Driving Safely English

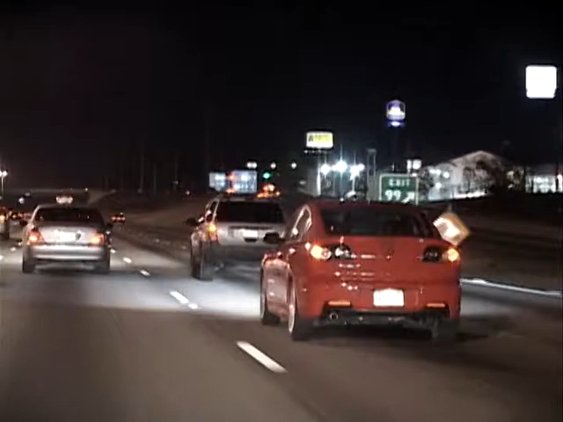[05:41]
Stopping a vehicle under emergency conditions takes a considerable amount of time and space.
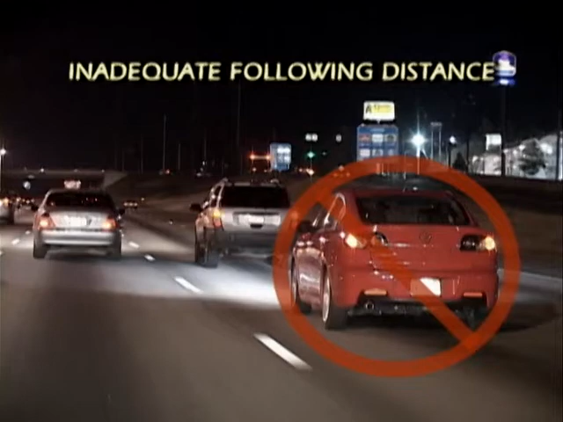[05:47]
Maintaining an adequate following distance gives you more time to recognize and respond to the actions of vehicles in front of you. The proper following distance for a typical sedan is 2 seconds. To determine if you have a 2 second following distance, follow these basic steps. As the vehicle in front of you passes a landmark, such as a sign, begin counting 1-1000.
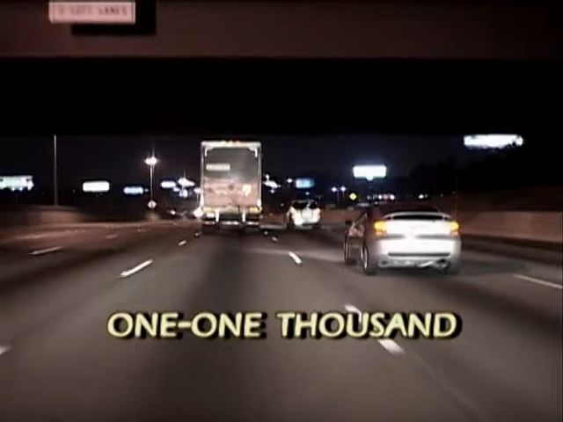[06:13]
In this scenario, you pass the landmark prior to 2 seconds and are following too close. Reduce your speed and count again. 1-1000, 2-1000. While driving, periodically recheck your following distance, particularly as traffic patterns change, to ensure that you're maintaining a safe following distance. The 2 second rule applies to average size sedans.